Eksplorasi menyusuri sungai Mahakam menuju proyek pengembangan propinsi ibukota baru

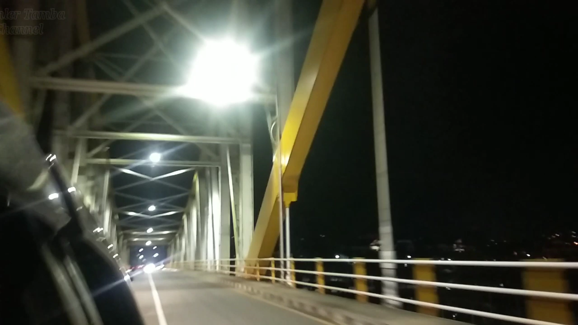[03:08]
Setelah dari bandara kita stay dulu sementara di tempat yang disediakan perusahaan dan lalu kita jalan malam menuju ke Tering ya.